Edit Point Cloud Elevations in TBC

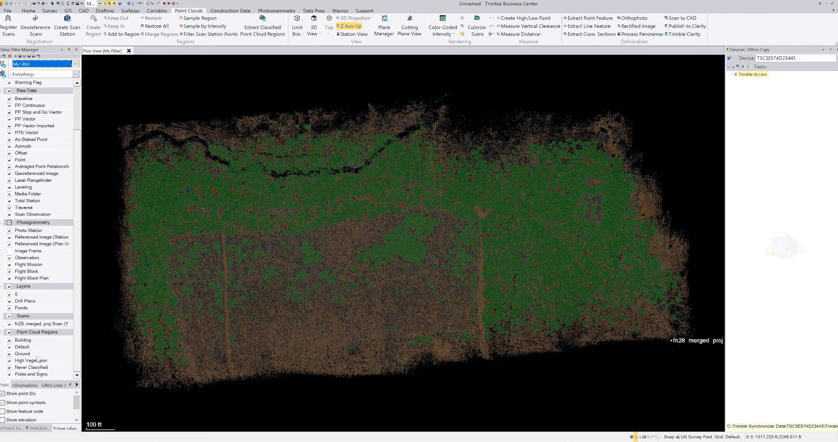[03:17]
when I go over here and I'm going to turn everything off but ground
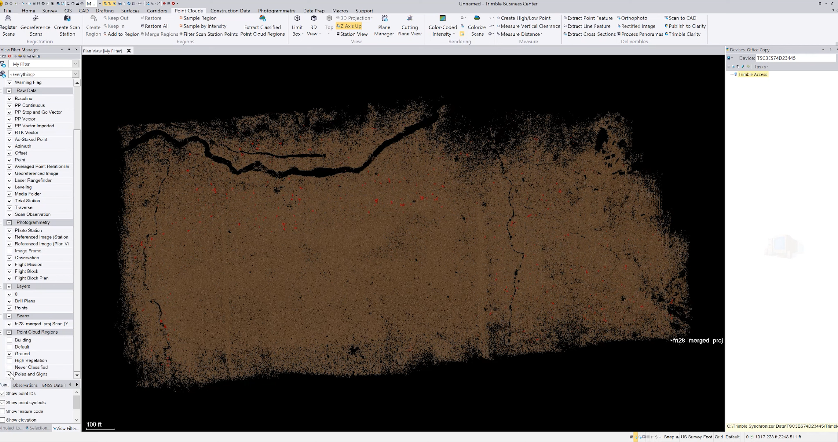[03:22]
okay so now we have the point cloud you'll notice that I'm in plan view and I don't know if it makes any difference or not
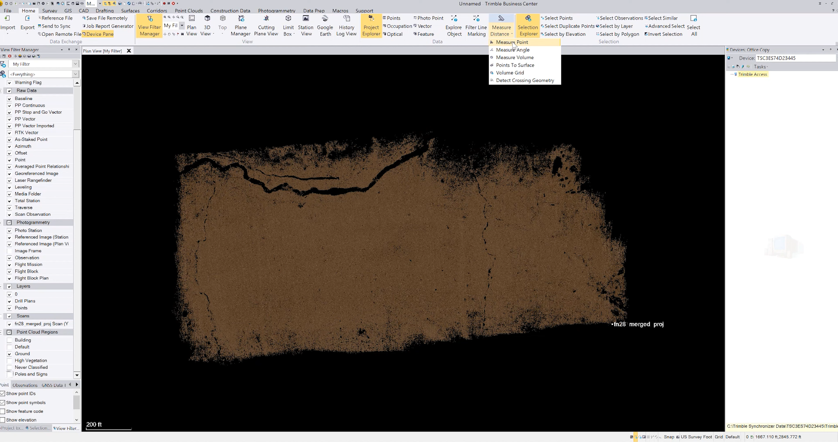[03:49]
I say measure point and I select out here somewhere it says
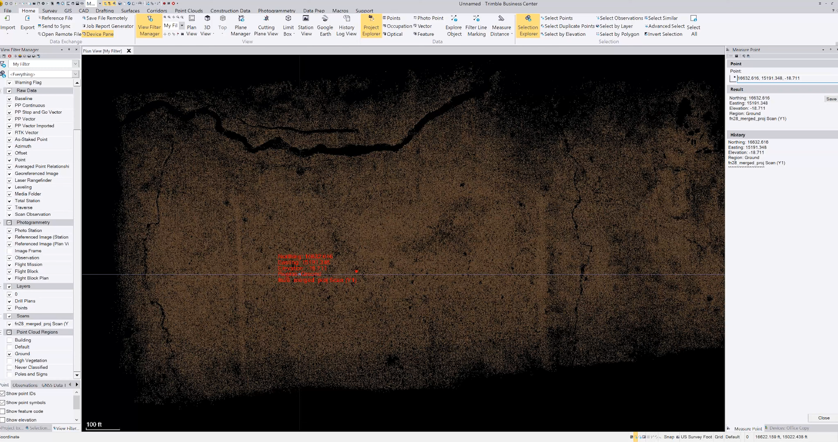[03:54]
it's 18.71 feet okay so let's say that we want to take it up 100 feet
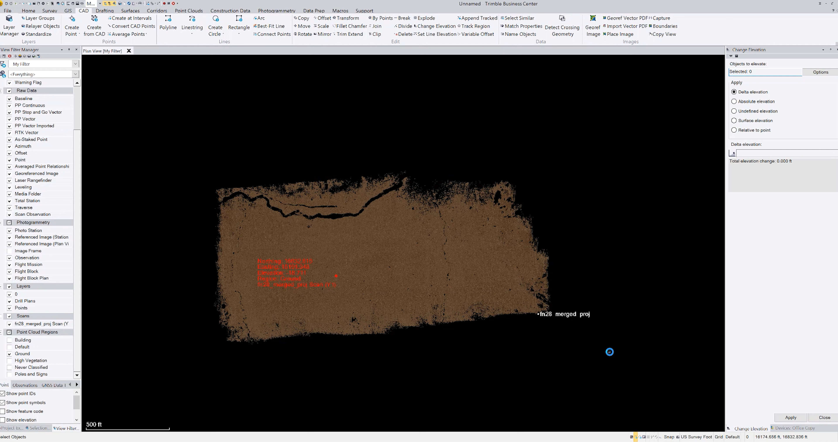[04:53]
raise these up I'm just going to like raise them up 100 feet so I'm going to click on the area where it says selected and then I'm going to draw me a box boom I'm going to say 100 and I'm going to hit apply okay
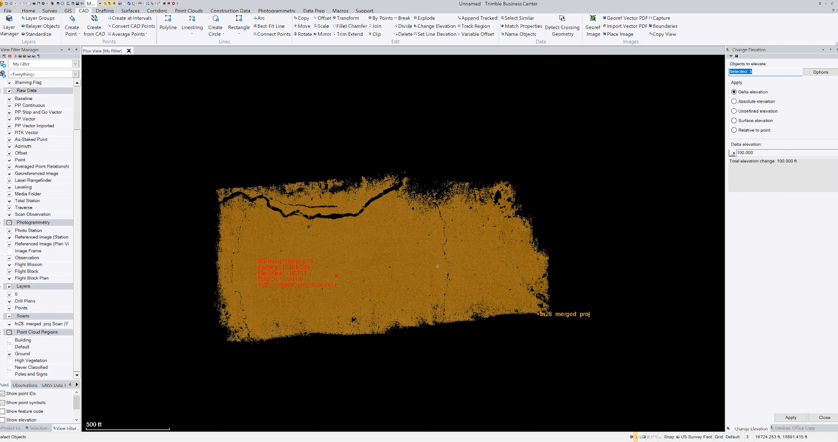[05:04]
so you can see it was 18.71 feet right so now if I go back to home I'm going to measure distance I say measure point
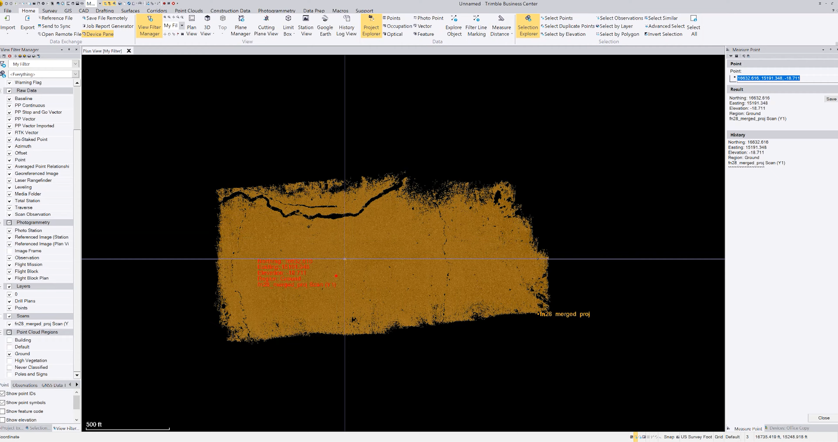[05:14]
and I'm going to click right in it close to that it's